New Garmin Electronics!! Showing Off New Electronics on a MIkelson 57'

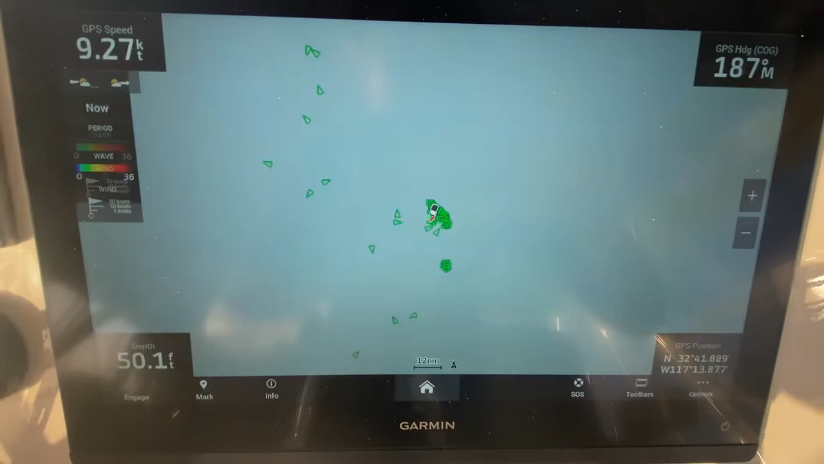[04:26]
sea conditions and it'll give me all the different sea conditions so I can zoom in a little bit on here
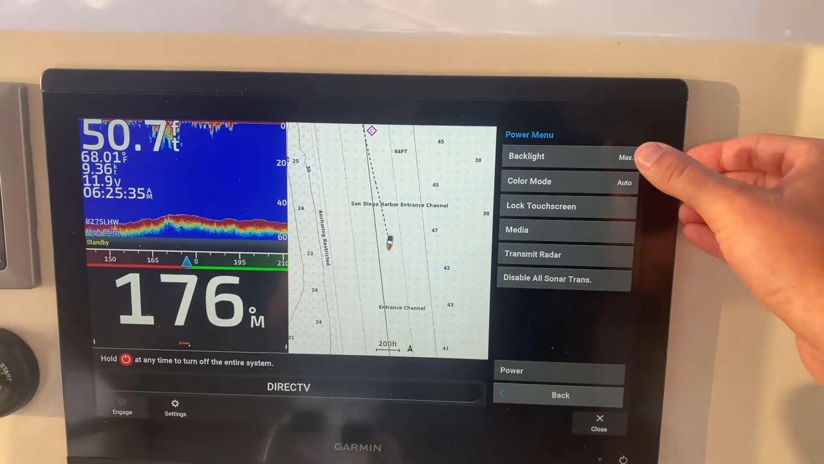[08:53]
On screen: depth 50.7 ft, water 68.01°F
right here this is also how you adjust the backlight and the color and all that or
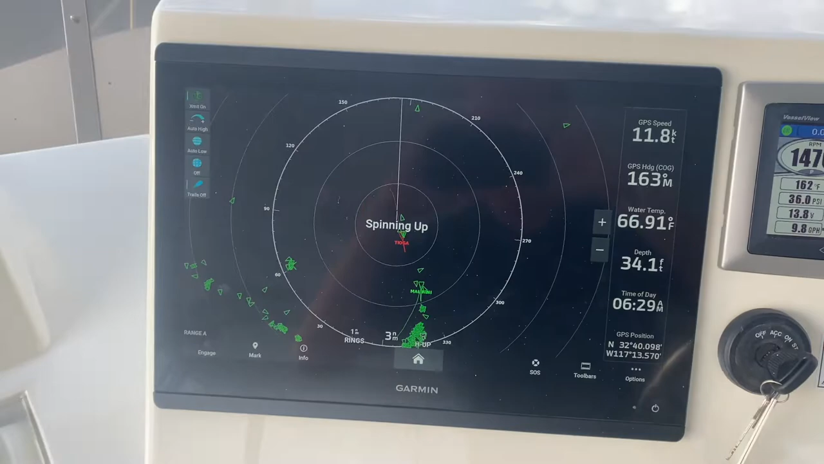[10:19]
you can go to options in here and you can go to gain
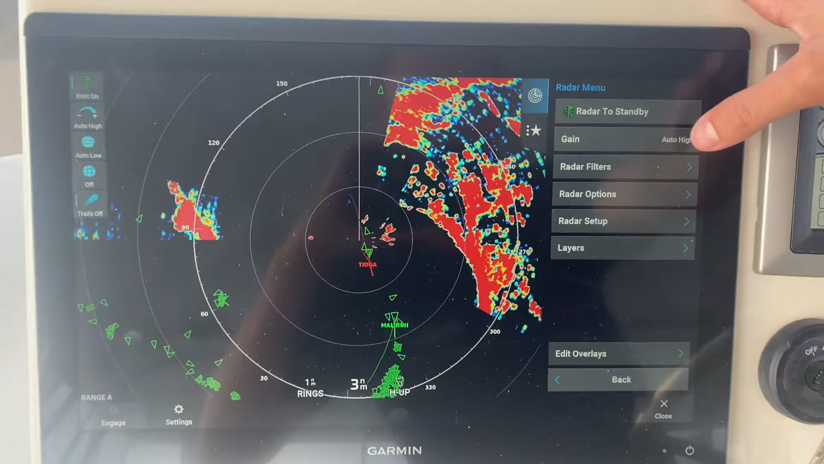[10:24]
and then you have the bird right here so if you're out fishing and you're looking for birds on the water
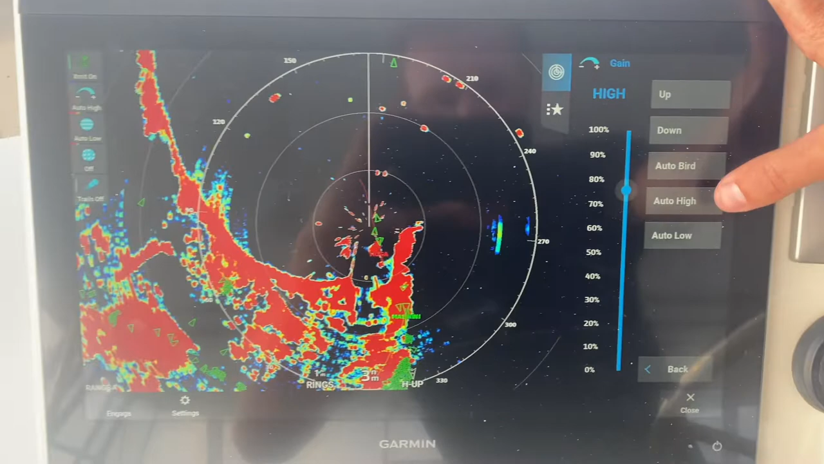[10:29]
auto bird it picks up the gain to help you find birds out on the top water
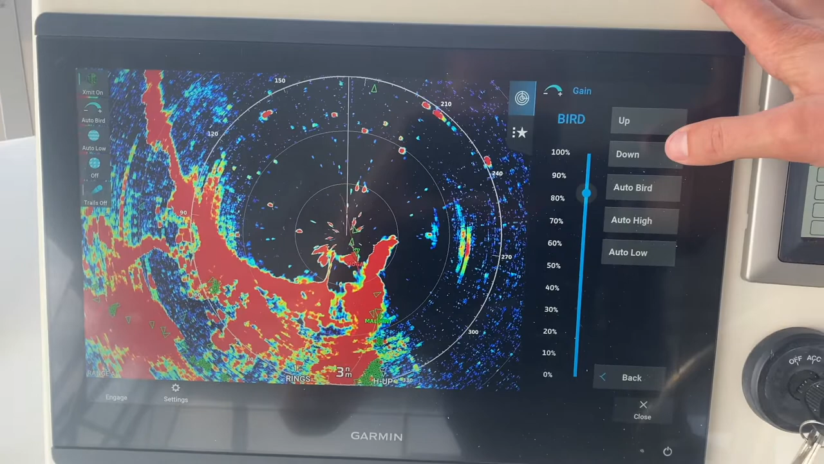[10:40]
just put it back to auto low
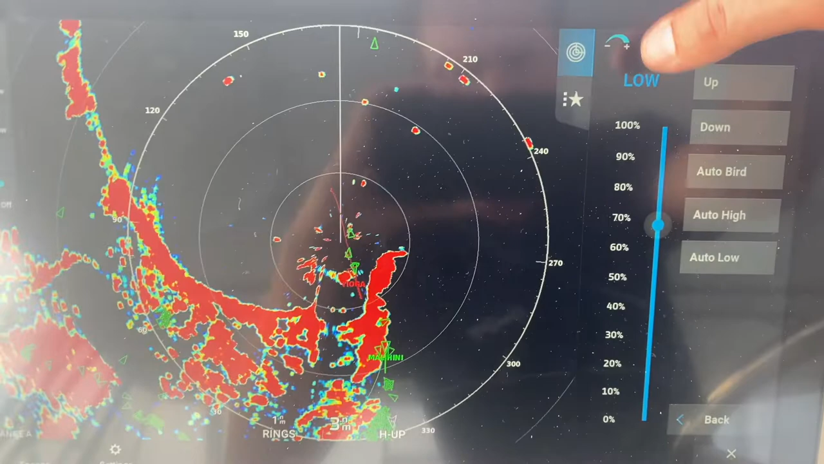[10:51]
pretty cool you can adjust the gain manually obviously right here great radar and then I want to take you back to solar AIS points right here oh that's another really cool thing on the clear camera
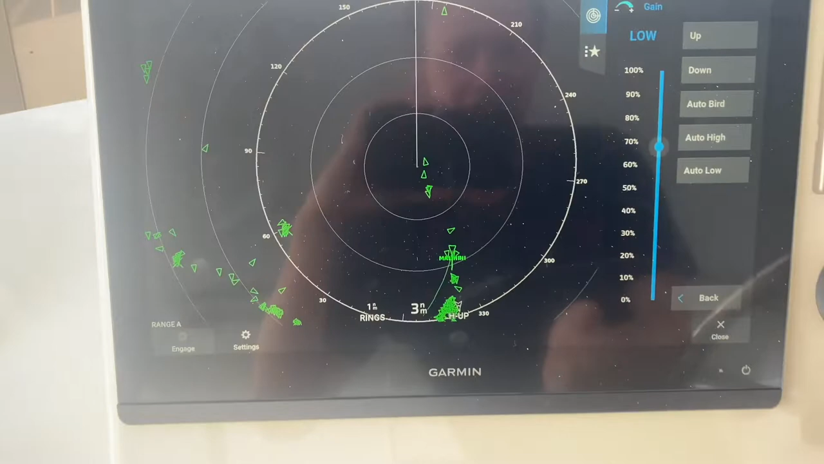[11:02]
so we'll go back over to the clear
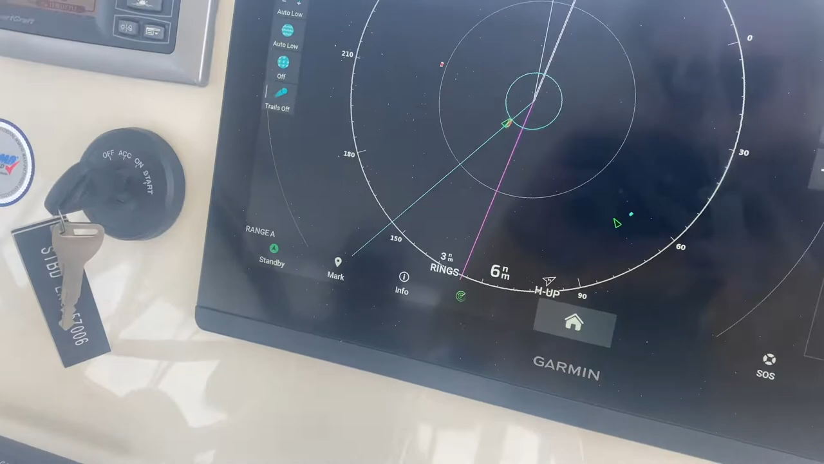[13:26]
so if I go over it's my electronics and I'm on the radar right here if I go over and I click on it with the AIS